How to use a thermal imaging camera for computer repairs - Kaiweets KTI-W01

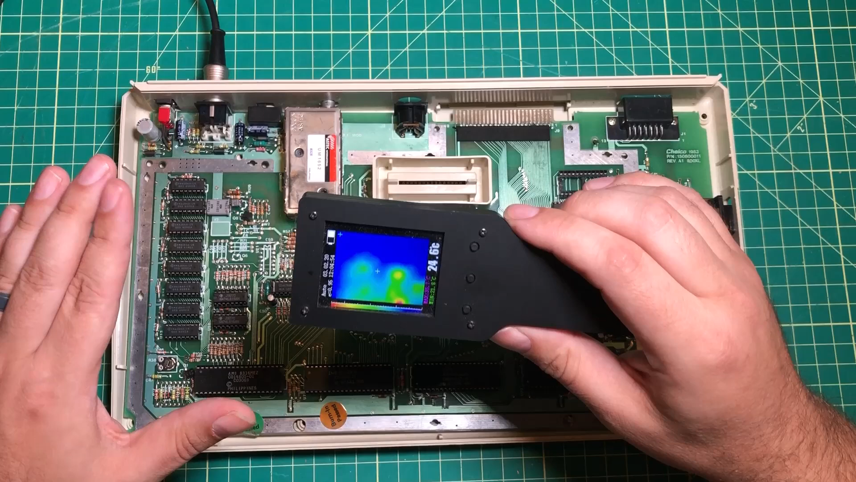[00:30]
Now I have touched chips and actually burn my hands pretty bad so having a camera like this is kind of nice.
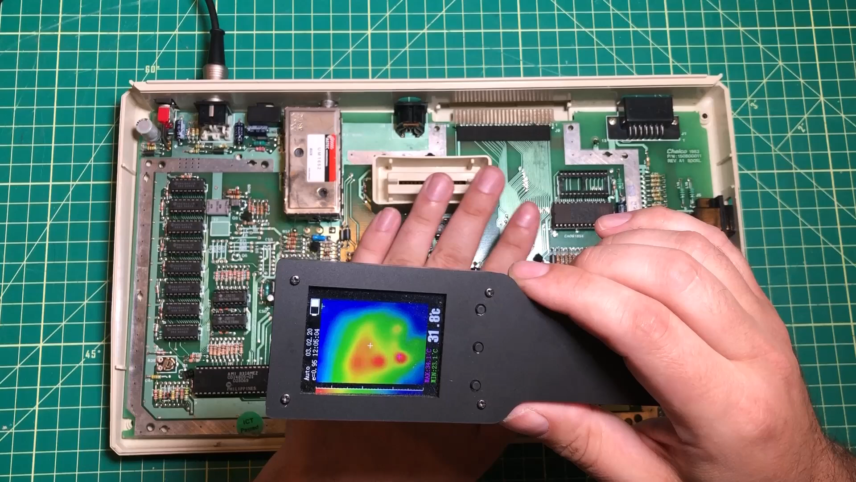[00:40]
I can't always feel the difference when I hold my hand over like I don't feel that this is hotter than this but according to the thermal camera
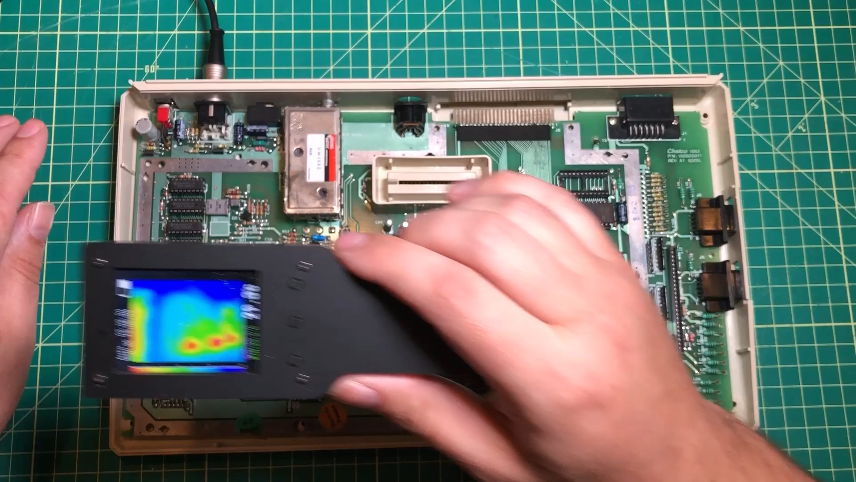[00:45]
it's a good bit hotter so I've had this thing for years.
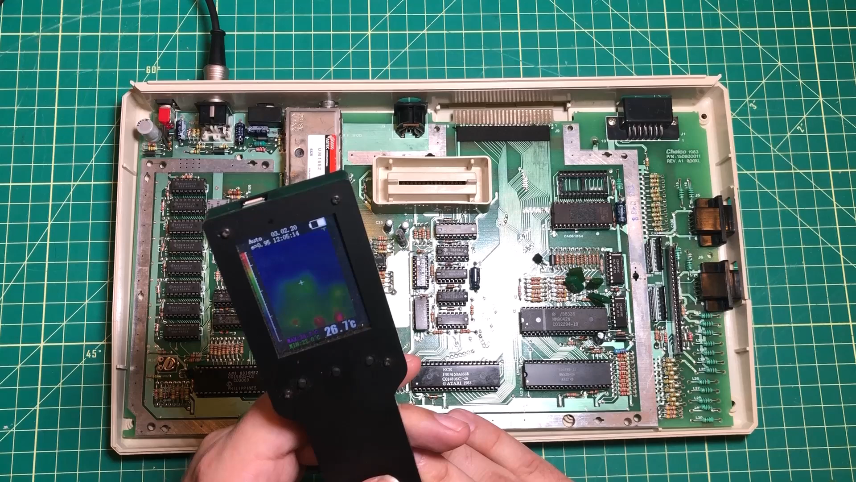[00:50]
I think I've had it for three years and it works but as you can tell the resolution is not exactly what you would call great.
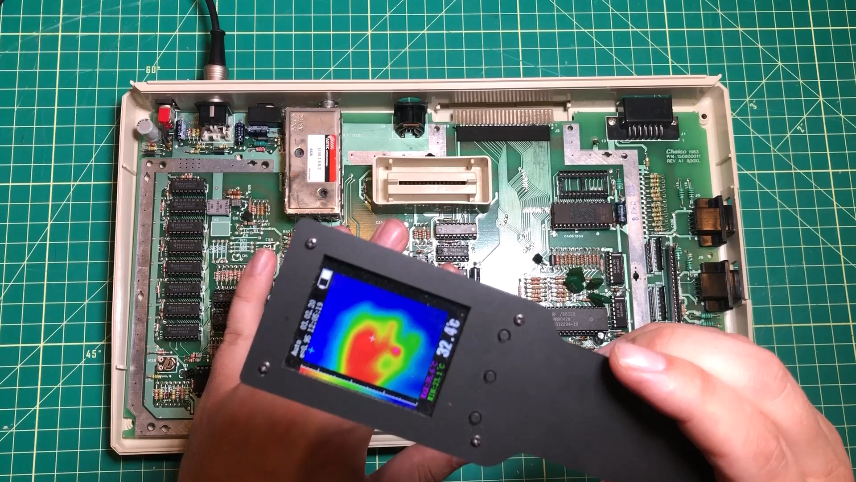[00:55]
You can tell that there's a hand here but you can't even tell which finger is which.
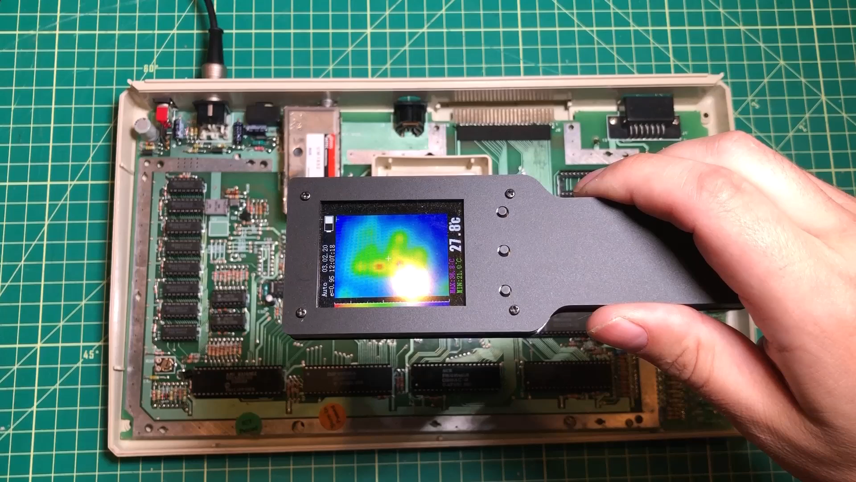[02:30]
It takes about 10 seconds or so to turn on and then we get a picture. So the first thing you can see compared to the old one which I'll bring the old one back in here for a second is that the resolution is unbelievably different and not only is the resolution better but you can
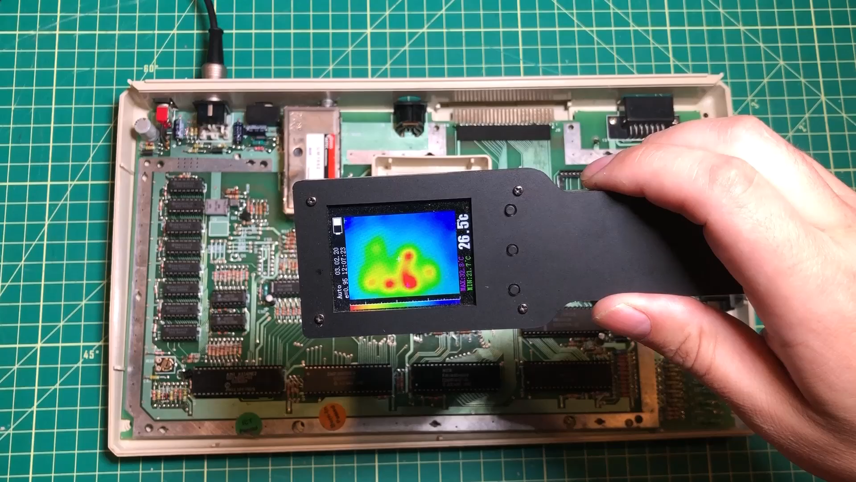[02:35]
On screen: spot 26.5°C
actually see the computer through the screen. So I'm not just looking at the heat that's coming off the board.
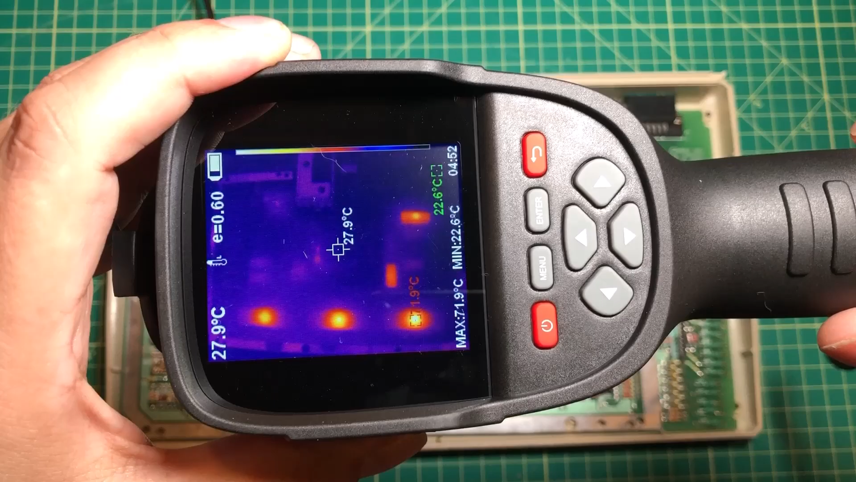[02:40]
On screen: spot 27.9°C, min 22.6°C
I'm looking at the actual computer.
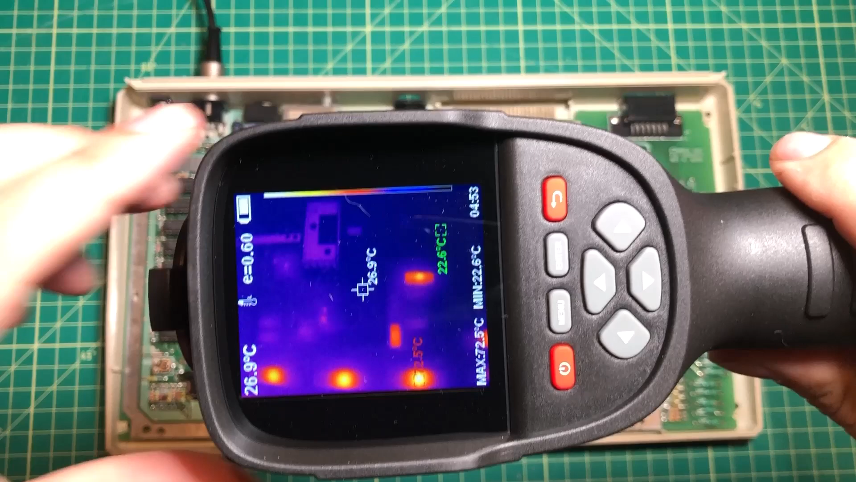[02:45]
On screen: spot 26.9°C, min 22.6°C
I can see the RF modulator right there and I can come down here and see that these are chips and I know exactly which chip I'm looking at and which ones are hot and which ones aren't and so you get this really nice view and what's really handy is that when I first look at a computer like this I kind of
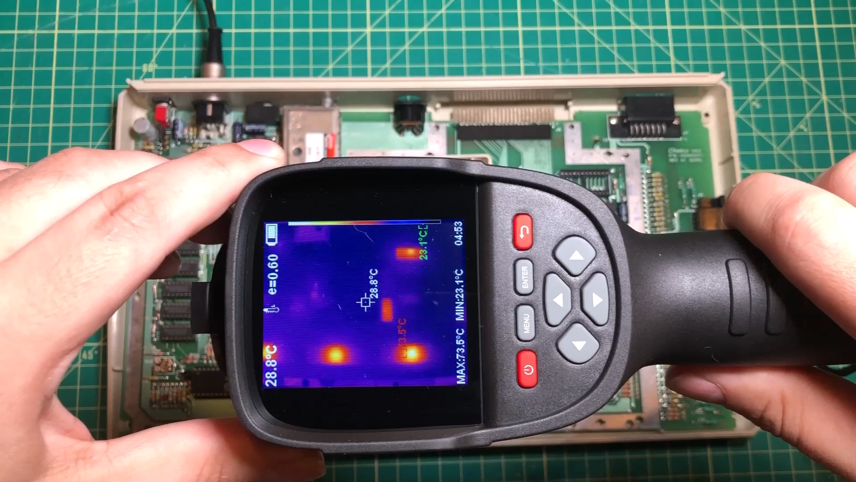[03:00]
On screen: spot 28.8°C, max 73.5°C, min 23.1°C
get an idea of maybe what part of the board is working and which part isn't and I'll tell you that as I come over here and look at the RAM I would say that the RAM looks oddly cool.
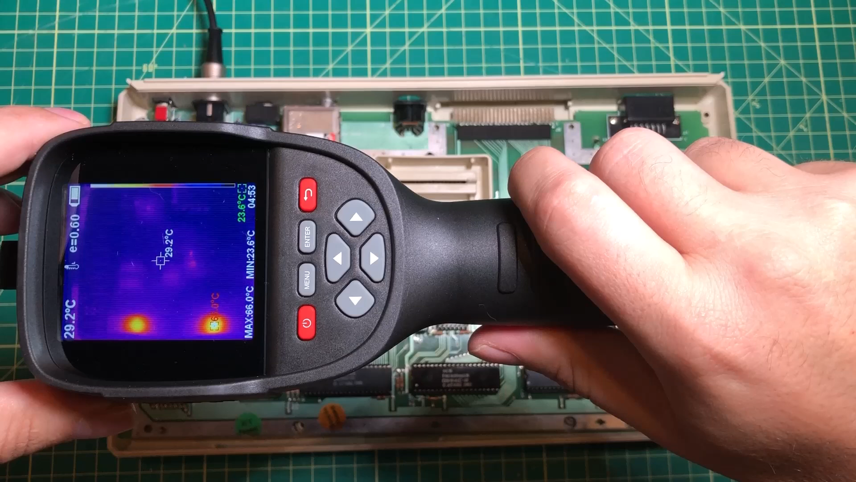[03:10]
On screen: spot 29.2°C, min 23.6°C
Let me grab another one of these things. So I brought over another Atari XL and as you can see here
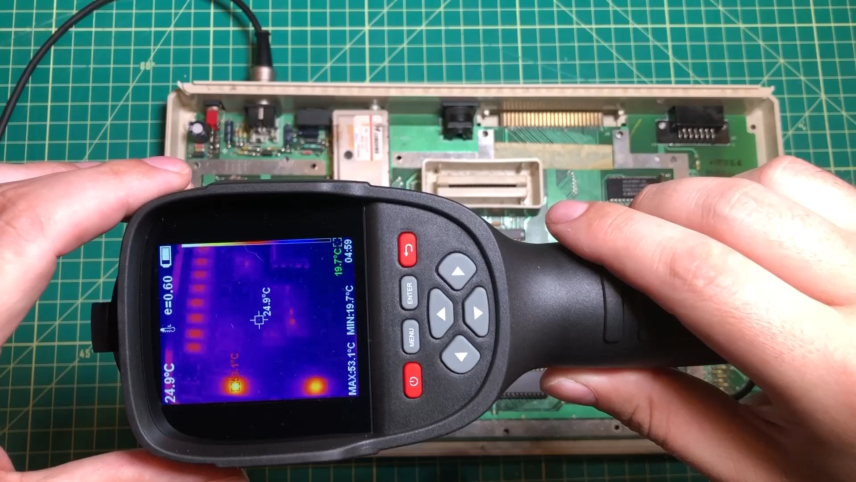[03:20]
On screen: spot 24.9°C, min 19.7°C
those chips should very much at least have some heat coming out of them and as you can see we've got some heat coming out over here.
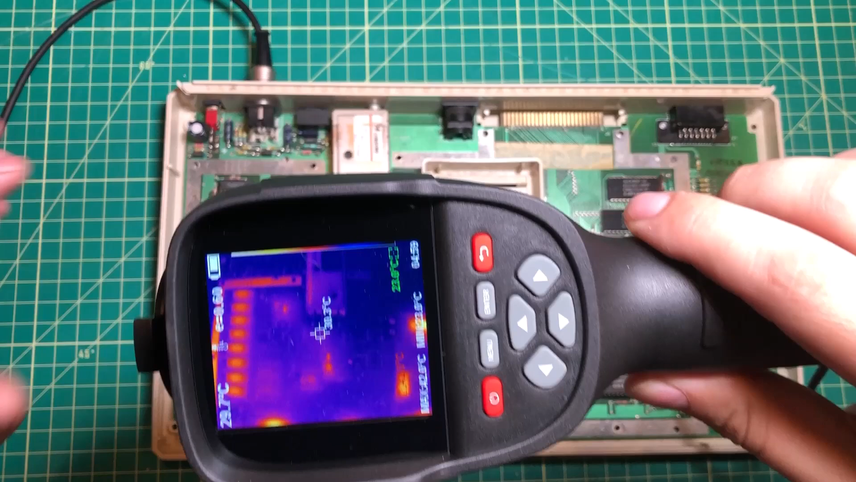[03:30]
So what that tells me is that you know we've got some issues going on on this side of the board.
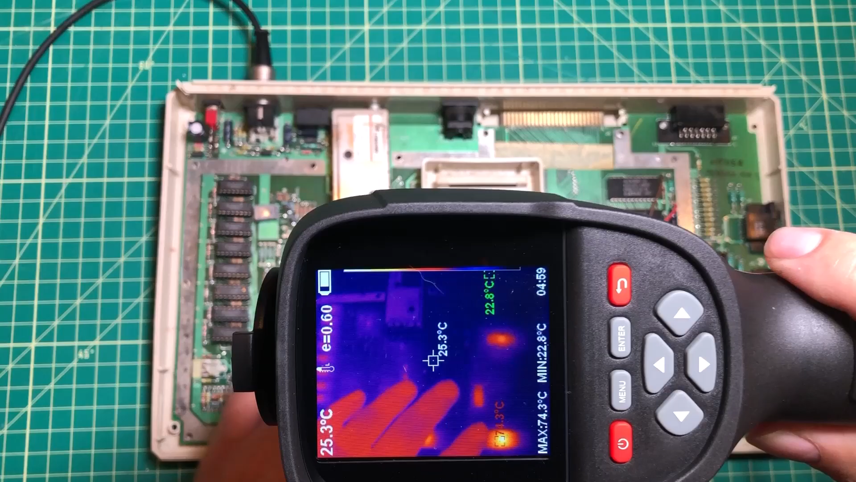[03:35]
On screen: max 74.3°C, min 22.8°C
These chips are heated up on both but these are cold. So I know this is going to sound like something I'm saying just for the video but it's absolutely true.